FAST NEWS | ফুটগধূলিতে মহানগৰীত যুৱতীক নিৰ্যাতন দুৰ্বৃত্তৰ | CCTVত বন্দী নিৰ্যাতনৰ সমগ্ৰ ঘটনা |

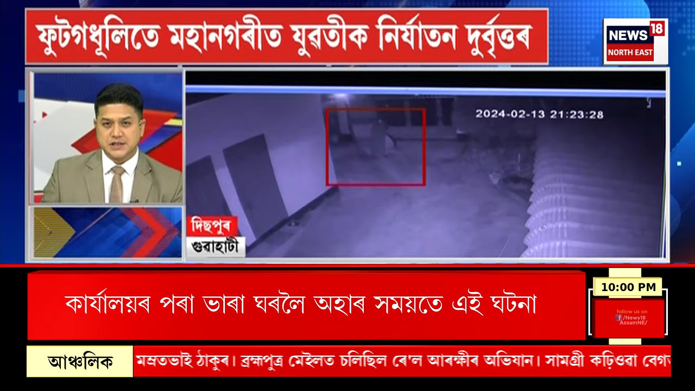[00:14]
উদ্গঠলিতে মহানগৰীত যুৱতীক নিৰ্যাতন দুৰ্বৃত্তৰ ভাড়াঘৰত প্ৰৱেশ কৰাৰ সময়ত যুৱতীক নিৰ্যাতনৰ চেষ্টা চিচিটিভিত বন্দী নিৰ্যাতনৰ সমগ্ৰ ঘটনা বিস্ফোৰণত এজাহাৰ দাখিল ভুক্তভোগী যুৱতী